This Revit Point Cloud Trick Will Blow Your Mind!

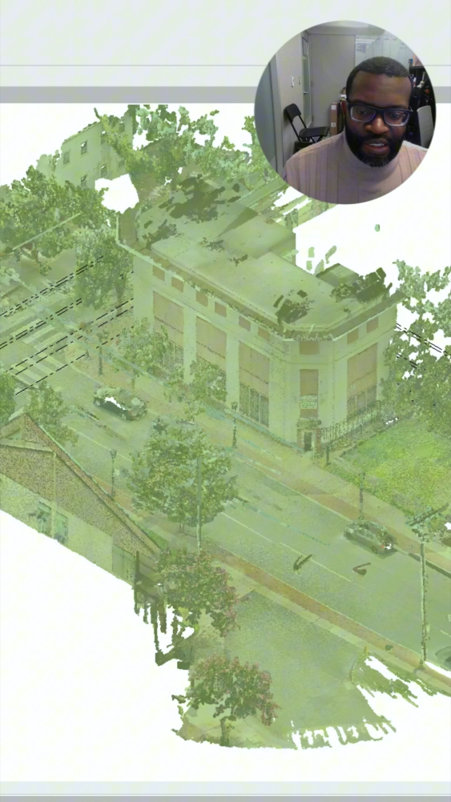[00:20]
So we're in Revit, and I have the point cloud in Revit, and this is what we got out of this scanning camera. This point cloud is incredible.
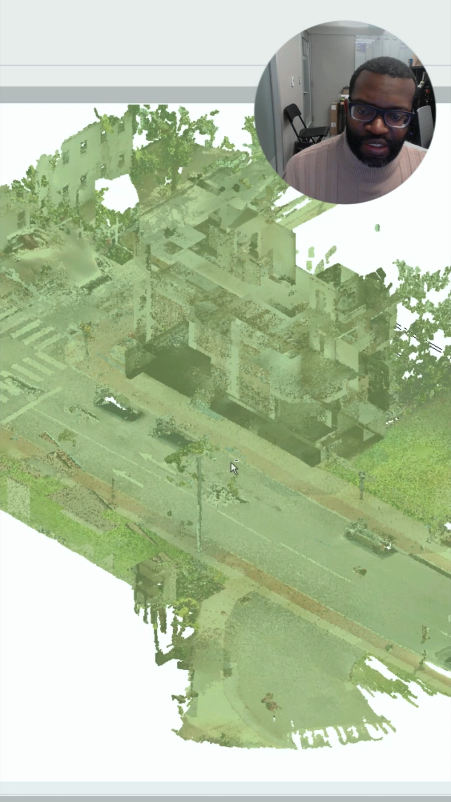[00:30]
As you can see here, as I actually can rotate this point cloud,
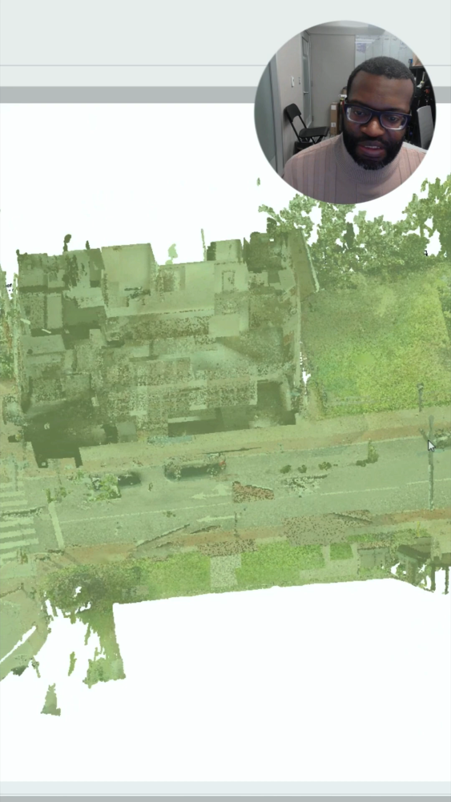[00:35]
you can see how much detail we have from this point cloud if we zoom in.
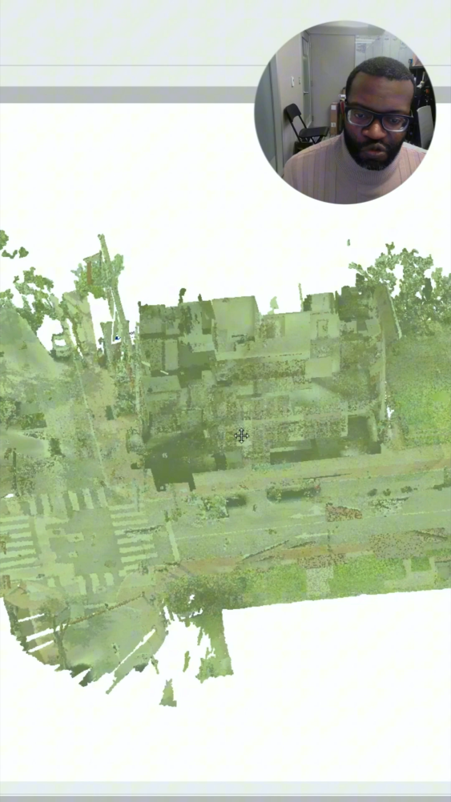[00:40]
Now I'm just going to zoom back out, and then now I'm just going to take you to floor plan view, which is incredible.
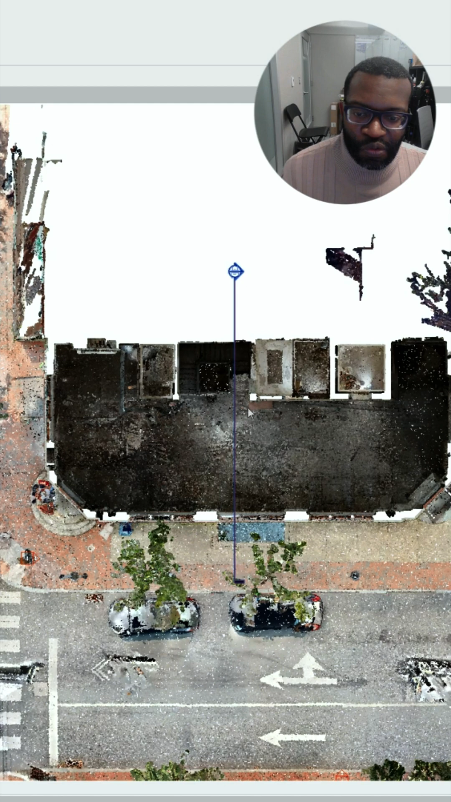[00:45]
And then we're going to double-click on our section marker,
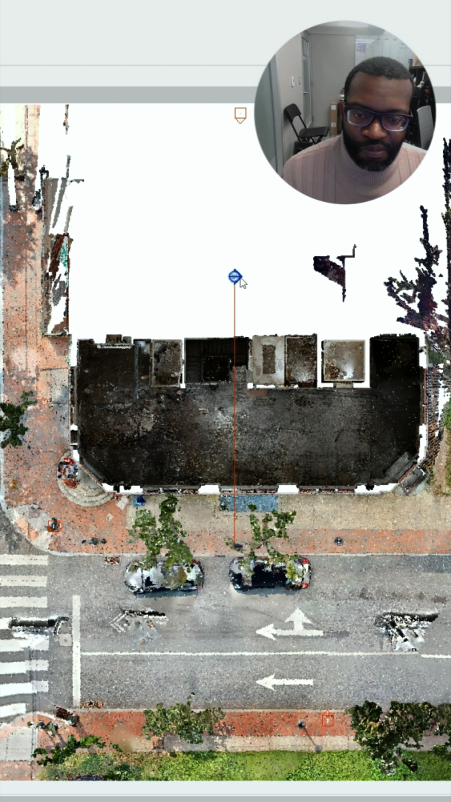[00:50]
and then voila, there you can actually see a section, cut through a point cloud.
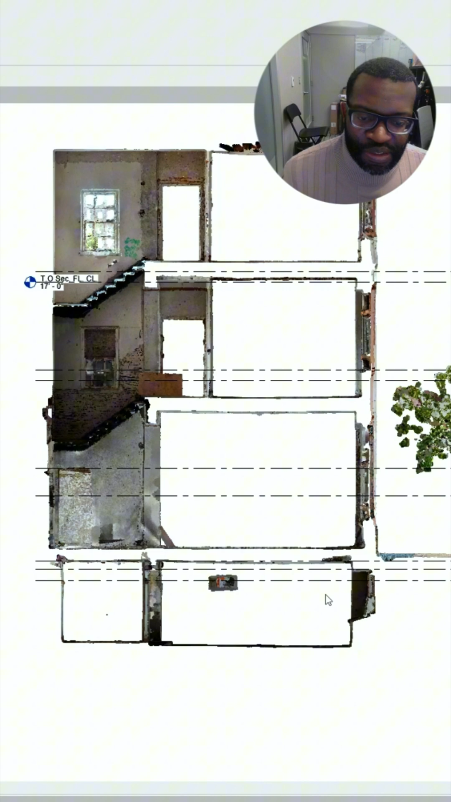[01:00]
Here's the basement, first floor, second floor, third floor, and our stairwell. This is incredible. So all you have to do is put your point cloud in Revit,